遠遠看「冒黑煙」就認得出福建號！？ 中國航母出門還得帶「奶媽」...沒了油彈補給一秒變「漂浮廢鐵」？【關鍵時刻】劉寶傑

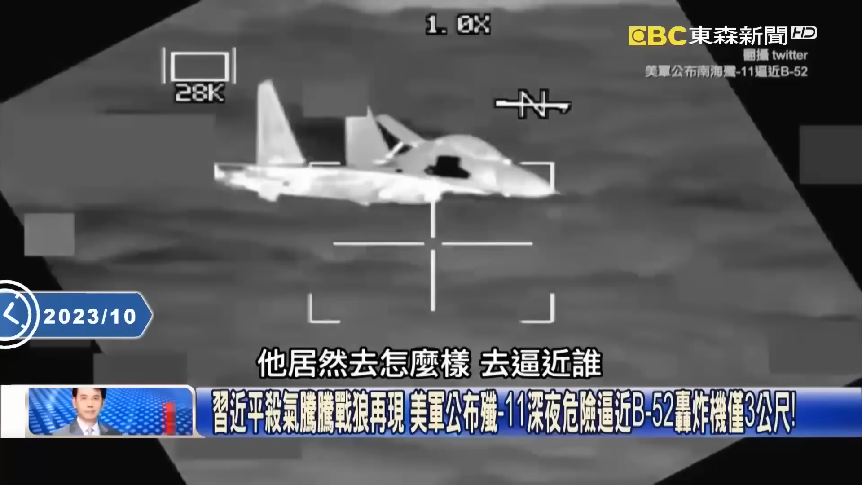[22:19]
逼近誰逼近B-52轟炸機而且它逼近B-52轟炸機的距離只有3公尺對 現在來講的話其實中國大陸這個戰狼的性格又出來尤其是在南中國海在南海這個地方這個是印太司令部公佈的一個畫面這畫面上這是一台殲-11殲-11在夜晚的時候逼近B-52轟炸機距離是多少10英尺10英尺是多少3公尺而且是在夜間不停
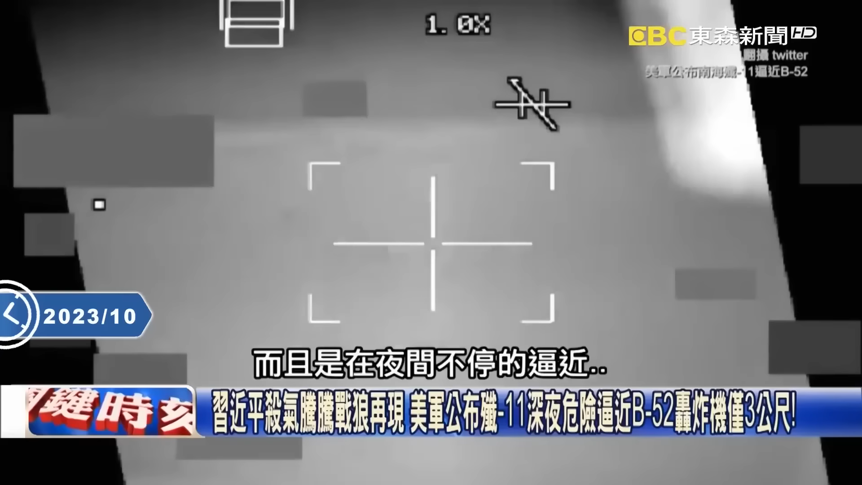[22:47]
地逼近逼近逼近然後印太司令部把這個畫面給公佈了就嚴厲的批評就是說你這個是非常挑釁非常魯莽而且是非常低級的一個飛行技術如果3公尺你有一個亂流來稍有不